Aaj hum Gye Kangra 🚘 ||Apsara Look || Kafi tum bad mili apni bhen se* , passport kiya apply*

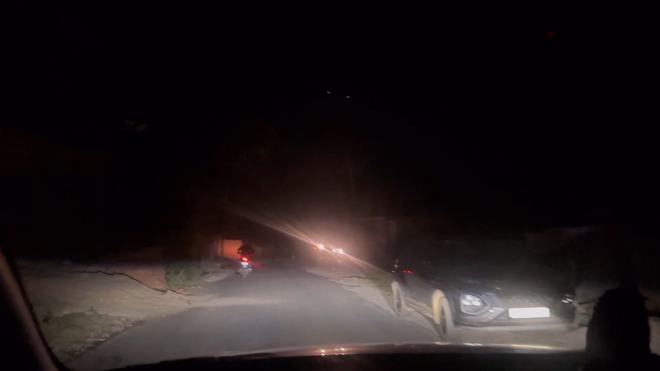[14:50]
हमने आज घर पे पहुंचना ही पहुंचना है, और अभी हम पहुंचे हैं केड़ी जगह है, ज्वाली।
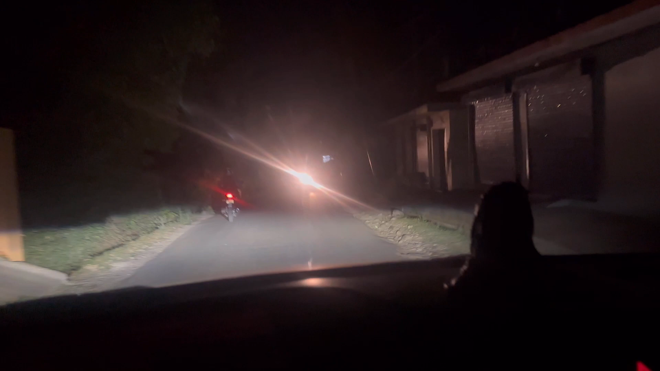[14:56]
ये है हम पहुंचे हैं ज्वाली कैरिया के मोड़,
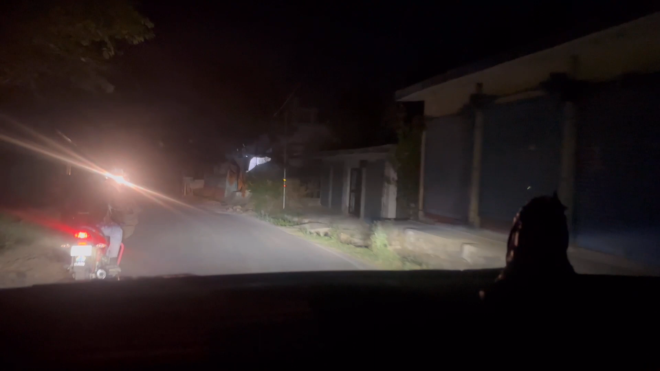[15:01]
तो अभी हमें आगे पहुंचने में लग जाएगा, घर पहुंचने में घंटा लग जाएगा एक
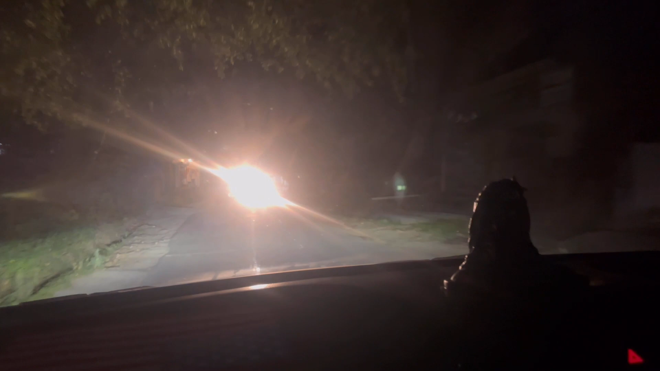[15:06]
घंटा डेढ़ घंटा।
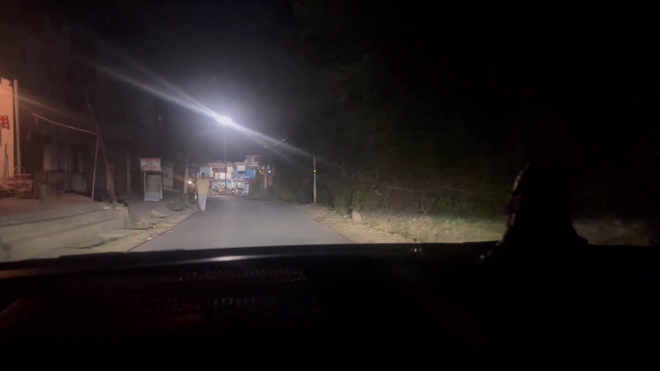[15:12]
जैसे ही हमने एंट्री करा वैसे ही यहाँ की लाइट चली गई ठा करके है ना, ये अच्छा है, देखो कितना अच्छा लग रहा है यहाँ पे।
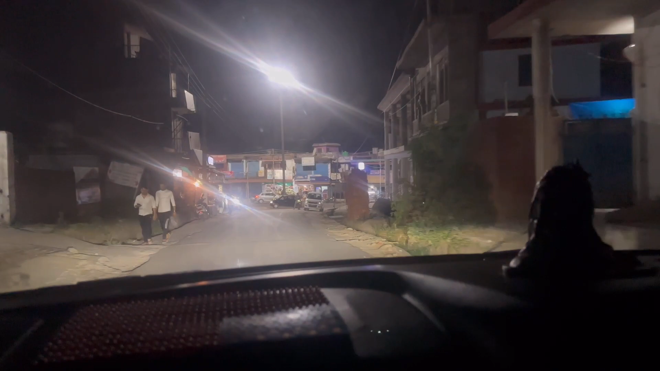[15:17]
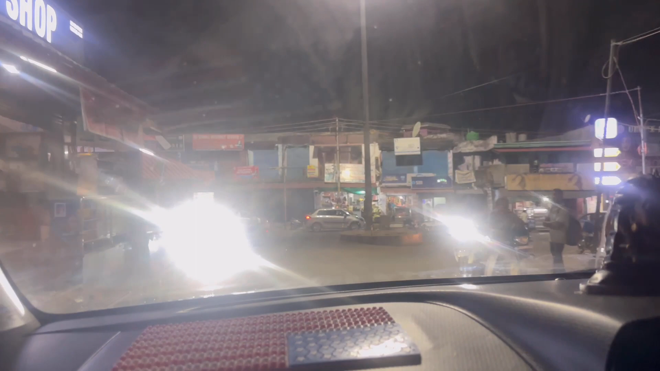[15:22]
शॉप सारी क्लोज हो रही है, तो ये बड़ा सुंदर बन गया है यहाँ पे। डॉक्टर ड्यूज
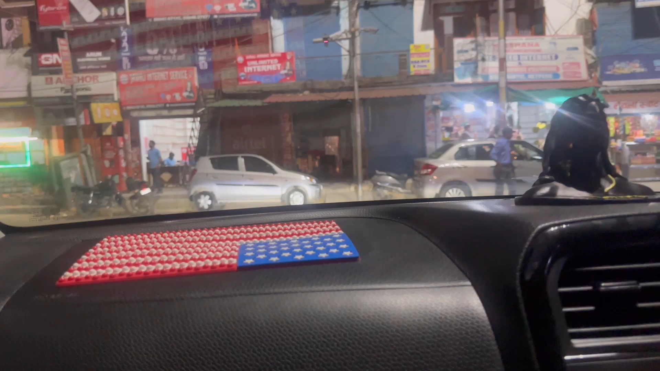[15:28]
बढ़िया बना हुआ है ये सारा।
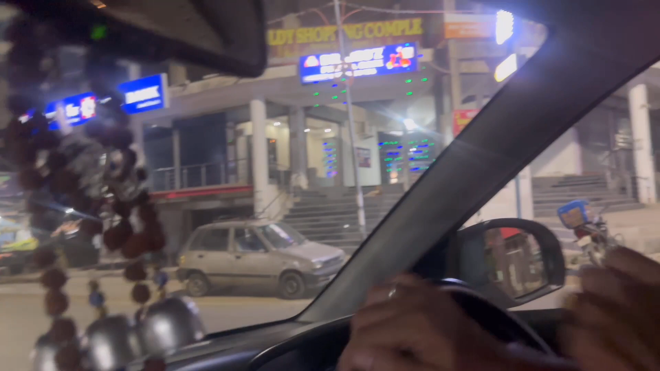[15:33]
ये है कह रही हूँ का मोड़, अंदर बाजार बने रहा है ना।
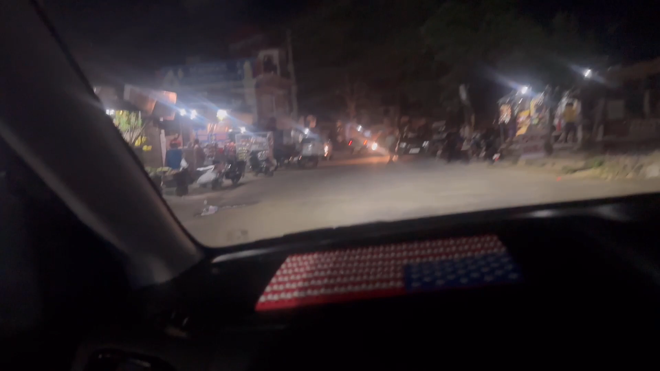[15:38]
देखिए मार्केट है छोटी सी, तो अभी मैं आपको घर पहुँचती हूँ।
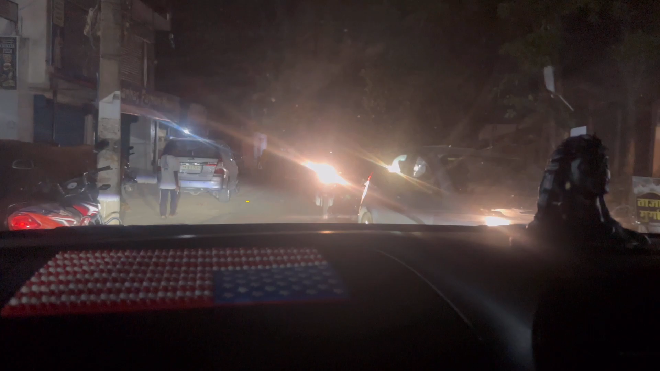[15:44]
हम एक डेढ़ घंटे में फिर आपसे मिलते हैं। लाइटें बड़ी पड़ रही हैं वहाँ पे तो।